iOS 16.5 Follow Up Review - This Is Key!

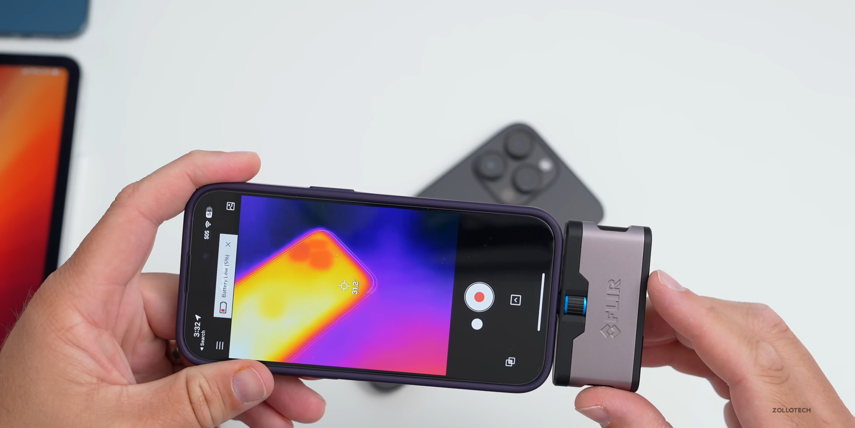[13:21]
hottest portion of the phone it's cooling down quite a bit but over the processor it's about 32.1 degrees celsius and at the hottest point i can find we're at about 86.3 degrees so it's staying nice and cool no issues there and some people do have that issue on